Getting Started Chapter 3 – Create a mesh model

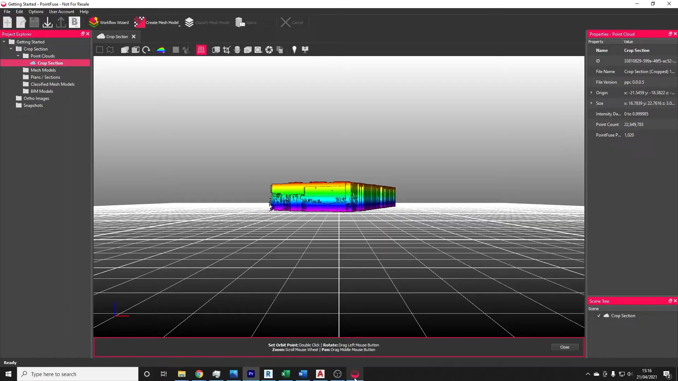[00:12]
To create a mesh model, you need to select on the Create Mesh Model option along the top toolbar.
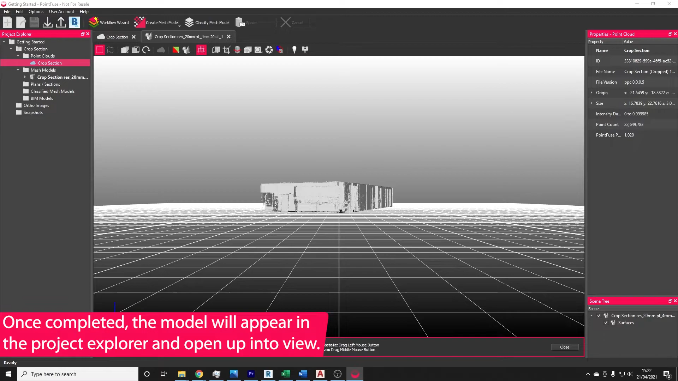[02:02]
For big models, you might find that multiple meshes are delivered for a single point cloud.
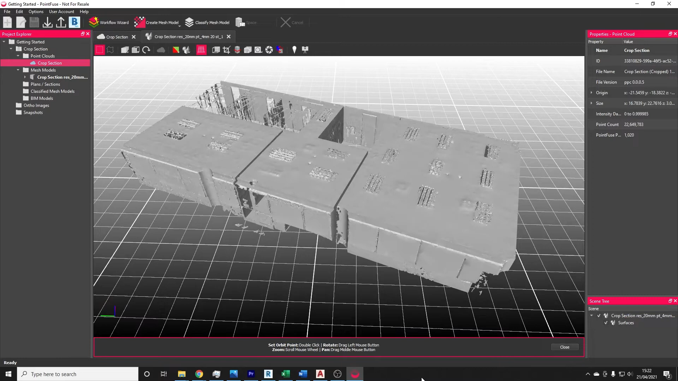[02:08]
These are what we call super tiles. These are how PointFuse deals with processing at scale.
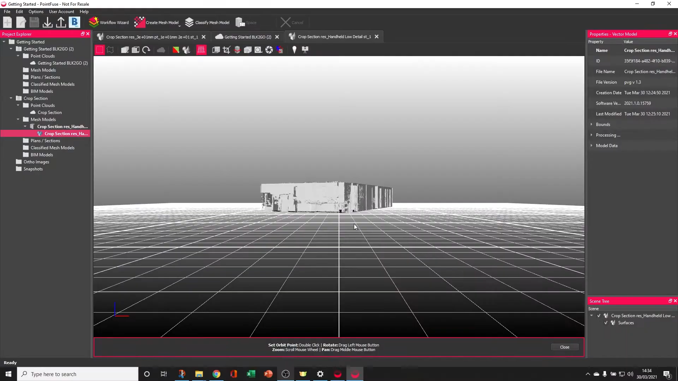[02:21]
So before we go any further, let's take a look at what makes this PointFuse mesh unique.
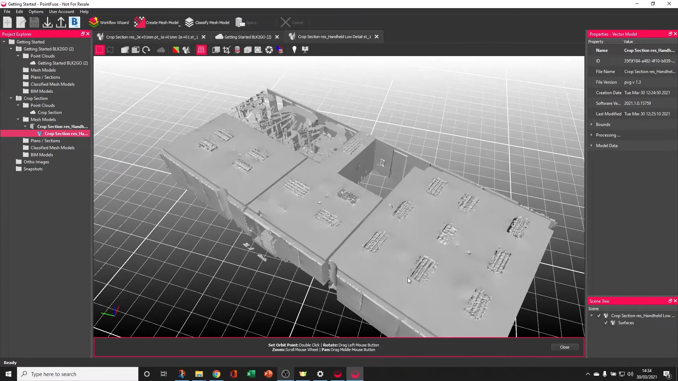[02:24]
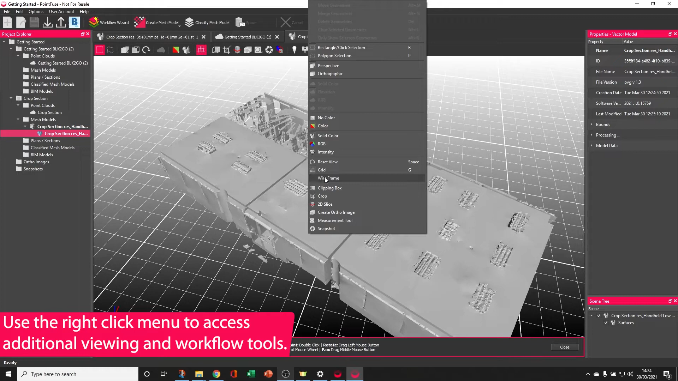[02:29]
So first of all, I'm going to right-click to access some additional viewing tools and switch on the wireframe. As you can see, PointFuse has produced a very efficient mesh with big triangles representing the hundreds of points of the large flat surfaces,
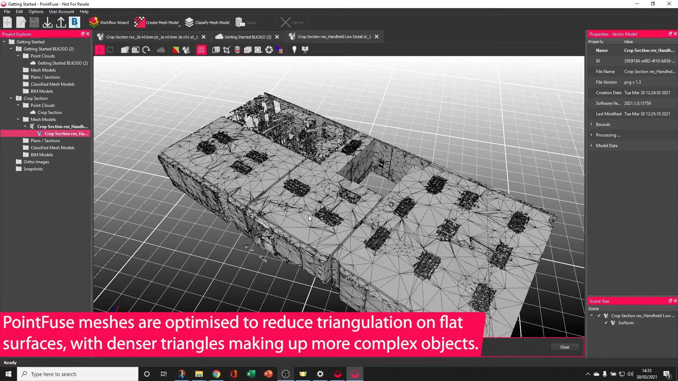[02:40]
but where there's extra detail, like around the light fixtures, triangulation becomes much smaller. You can also see lines in the mesh model. These are created by the tiles.
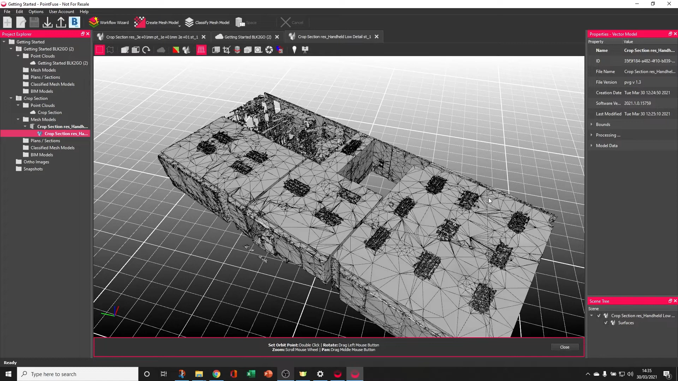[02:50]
As I mentioned previously, when PointFuse is producing its mesh models, it's going to chop the point cloud up into tiles, convert them all, and then assemble them back together at the end.
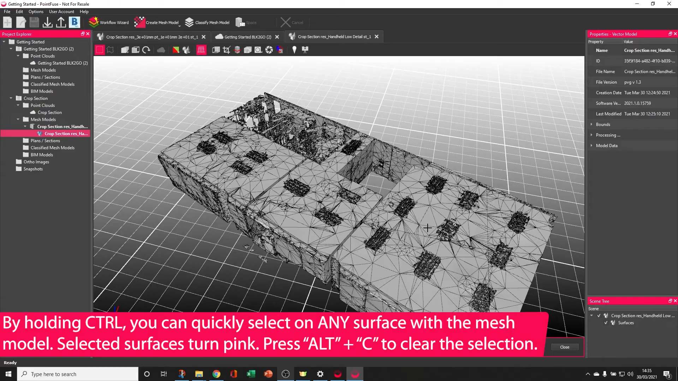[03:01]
If I quickly hold Ctrl and select on a surface, the other unique factor is that this surface is separate to this surface,
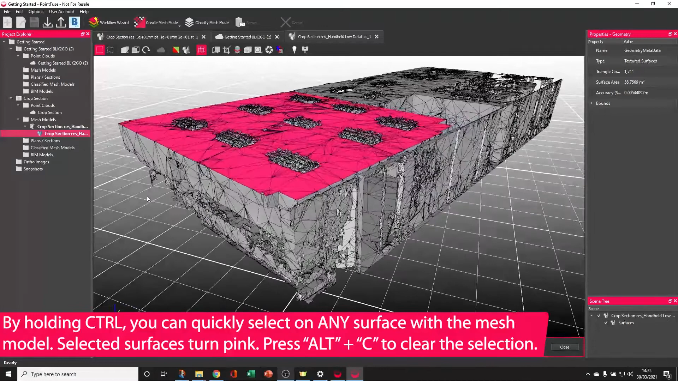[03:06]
to this surface, to this surface, and that makes everything selectable.
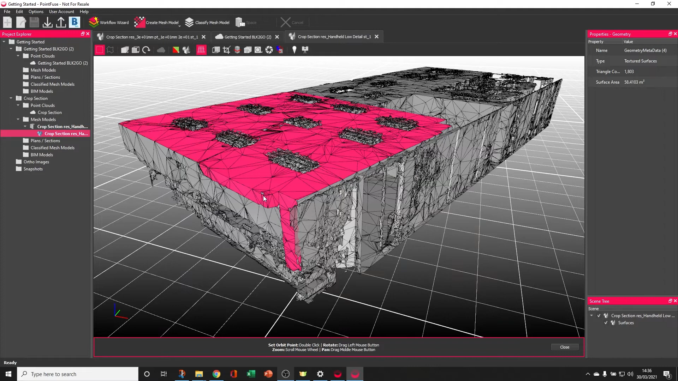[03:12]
So we'll come on to classification in some more detail later.
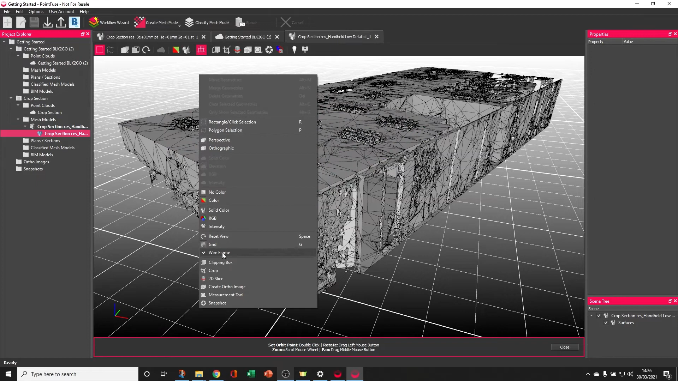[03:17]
Finally, if I switch the wireframe off and use the option in this toolbar here to switch the RGB on,
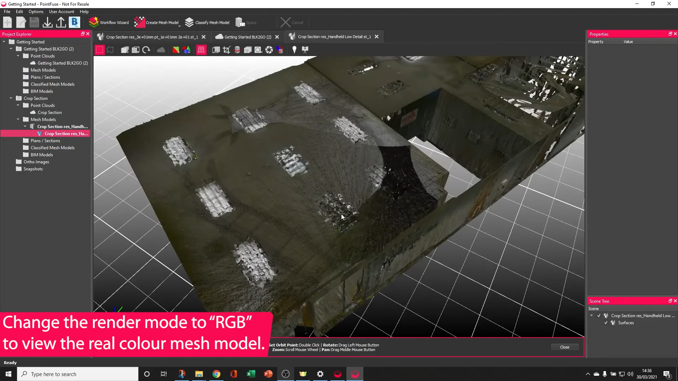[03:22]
the software uses the RGB values of the points to colorize the point cloud.